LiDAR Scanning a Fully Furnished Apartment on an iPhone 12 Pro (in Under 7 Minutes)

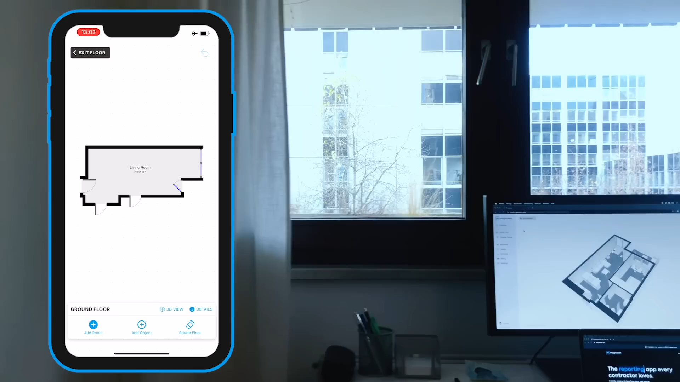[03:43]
And what's a bit tricky in this room is that I have these sliding doors and the room actually extends beyond those sliding doors.